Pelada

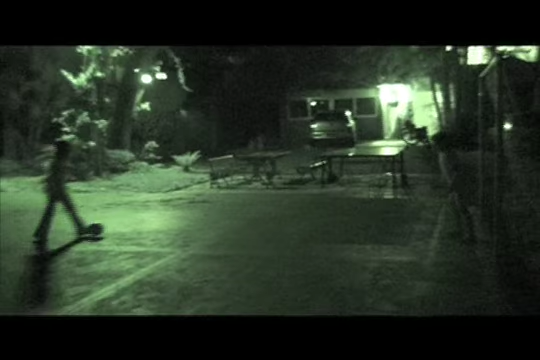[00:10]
Aí, Mário Vitor chegou. Vem cá, Mário Vitor.
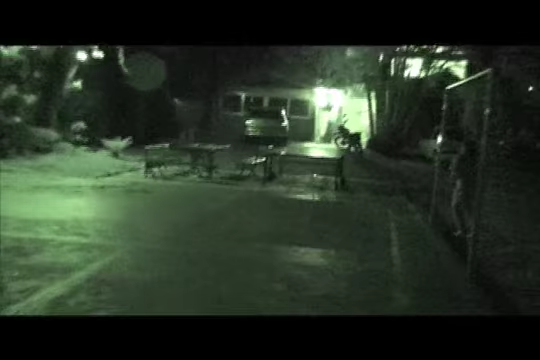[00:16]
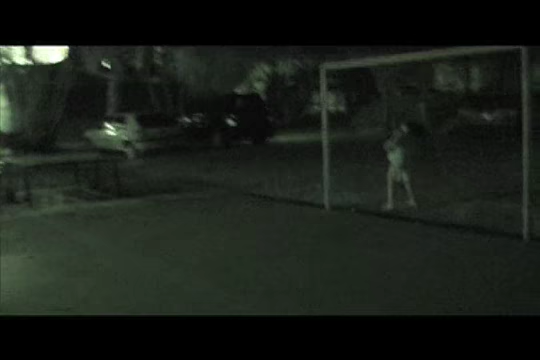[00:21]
Vem cá, Mário, você tá filmando. Bateu o teto, fez de propósito. Dá-lhe bola. Aí, Cecília, acerta, hein, Cecília. Esse goleiro é meio frangueiro, hein? Quem disse? Eu acho que é goleiro são bonitos, cara. E olha lá.
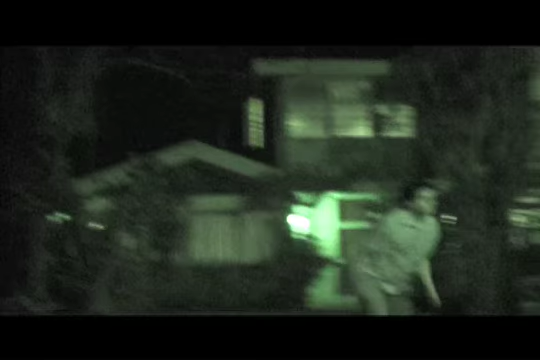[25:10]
Vai, vai, vai, vai, vai. Cuidado, Bê, ali tem um buraco, hein. Vai, pega. Aí, Dedê.